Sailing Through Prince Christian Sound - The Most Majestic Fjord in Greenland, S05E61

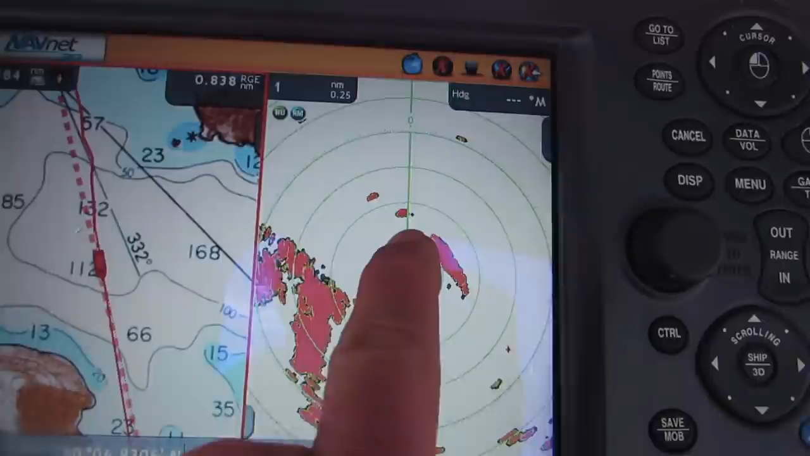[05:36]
It is less than half a nautical mile directly in front of us.
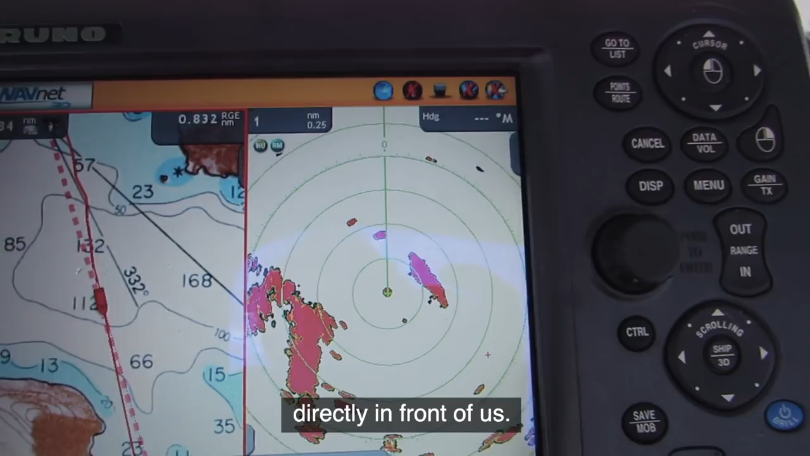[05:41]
And
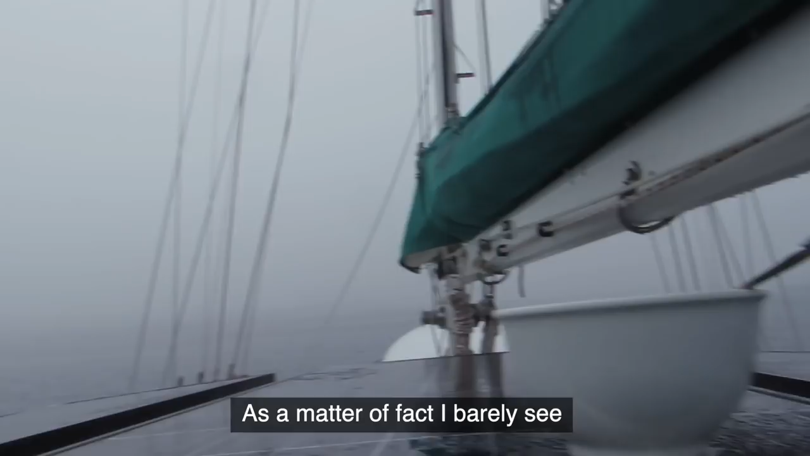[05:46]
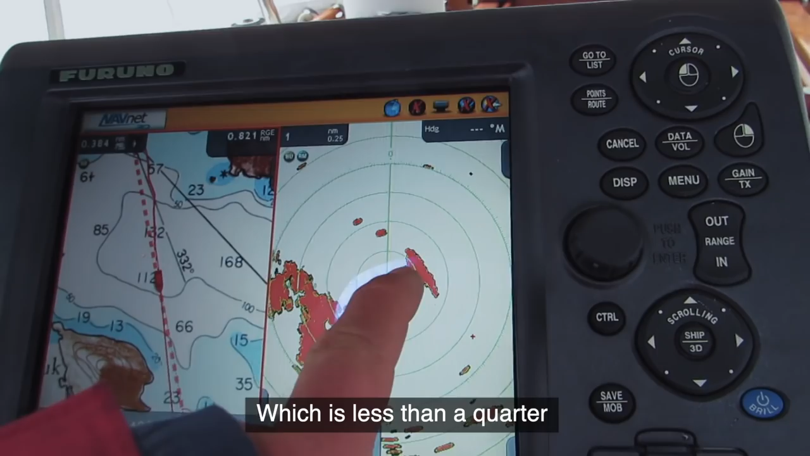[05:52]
that's this, which is less than a quarter nautical mile on our starboard.
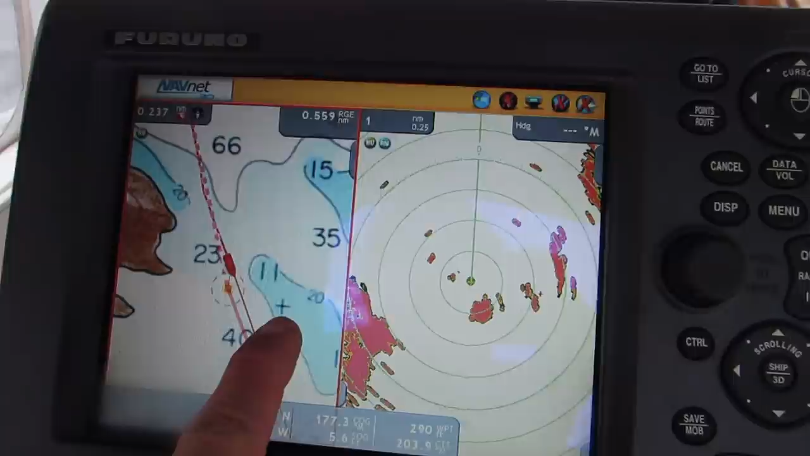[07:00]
Sign, I believe, means rock, hazardous to navigation.
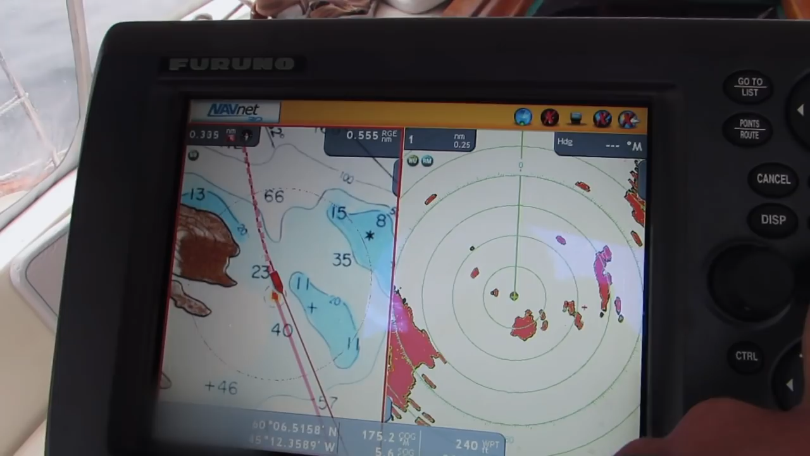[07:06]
So we're giving that a wide berth to our port side.